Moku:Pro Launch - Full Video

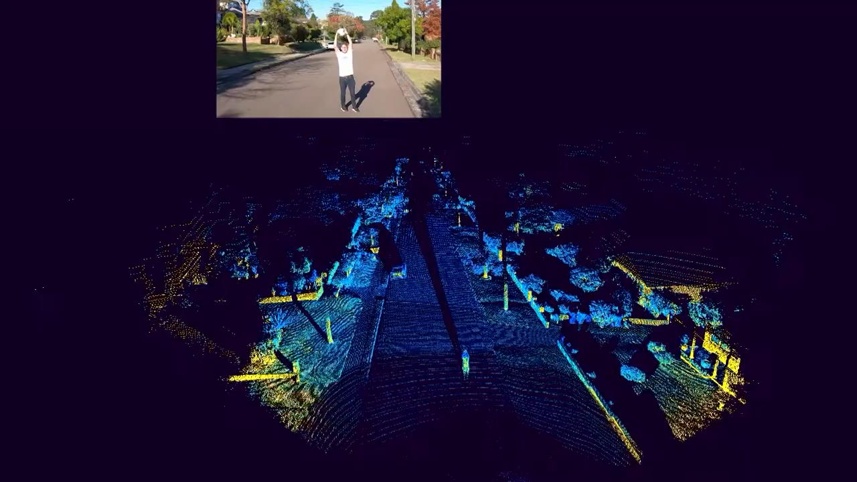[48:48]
Here's a pedestrian walking down the road, and you can see as he walked down the road, we're going to change the scan patterns on the fly.
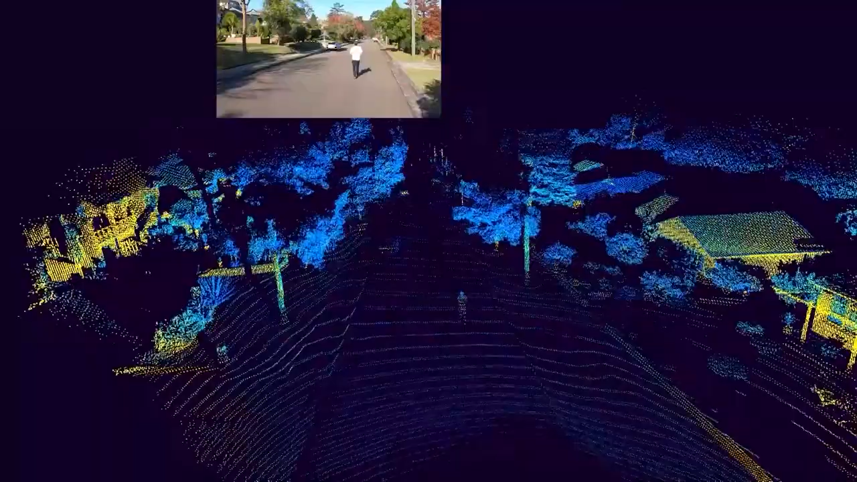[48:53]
This is real output from a sensor, technology that we design, we've invented, and we manufacture here in Australia.
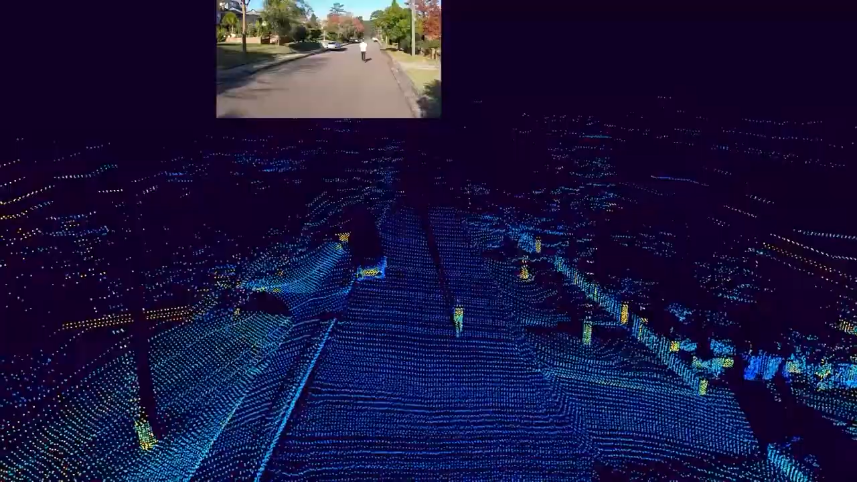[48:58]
At the very limit of this, if we take all the points that we can generate and we can take a very high-resolution scan,
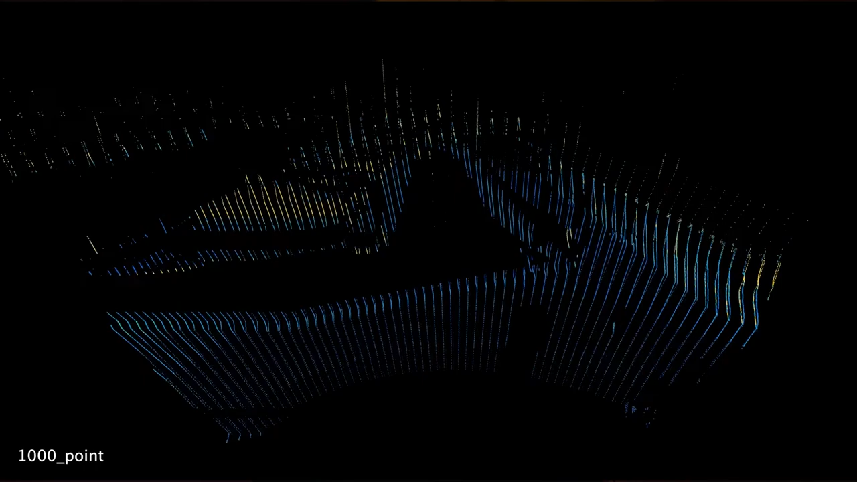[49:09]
this is an image taken at a marina in San Francisco where you can see that the incredible
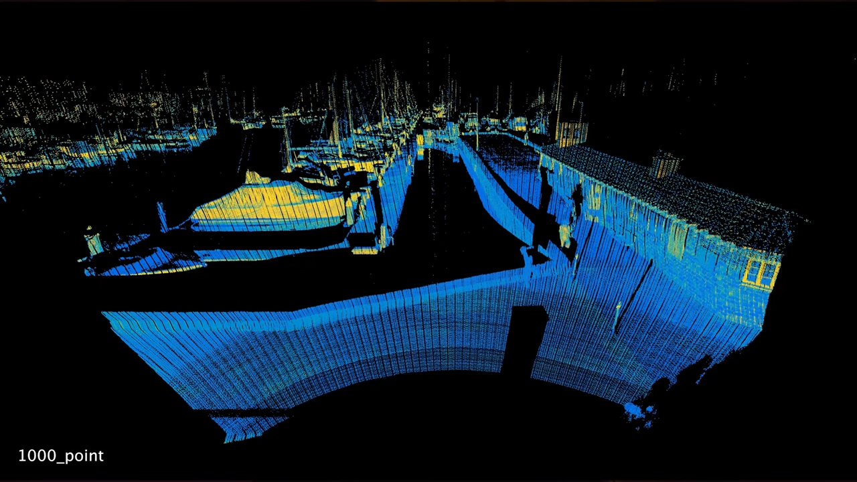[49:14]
resolution gives a very thorough 3D picture. This is over 200 meters of range that we're able to see really small objects like the lines and the mass of these boats.